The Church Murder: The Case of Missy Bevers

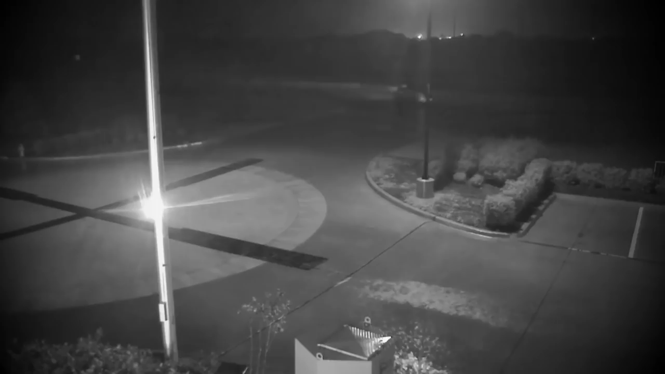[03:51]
2016, at 1.58am, just across the road from Creekside Church, surveillance cameras from a shop detected a car behaving bizarrely.
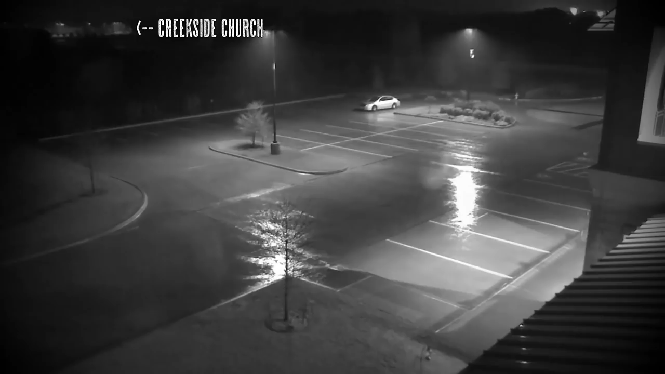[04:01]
The shop was a family-run firearms retailer, and so the building was shut overnight.
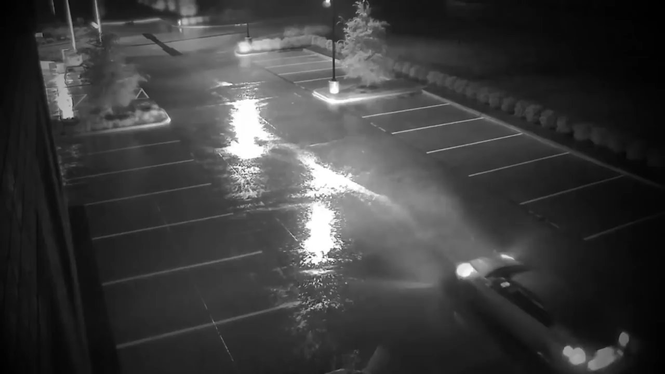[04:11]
But there, the unidentified vehicle could be seen aimlessly prowling the car park, often stopping to turn all their lights off, and flashing the headlights in the dark. It roamed for six minutes before driving away.
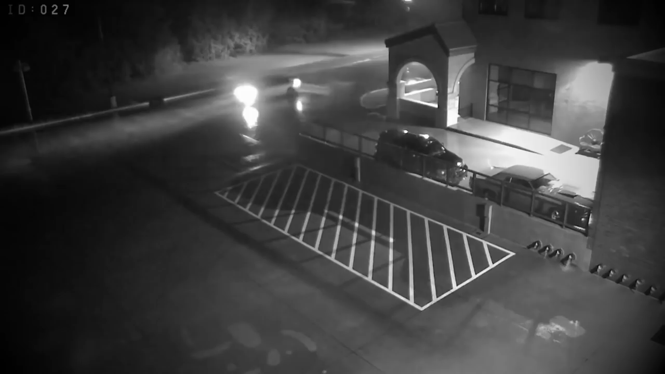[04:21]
No one was around to notice the car, and so nothing was reported. Neither did the driver commit any offence, only that it was odd that they were there.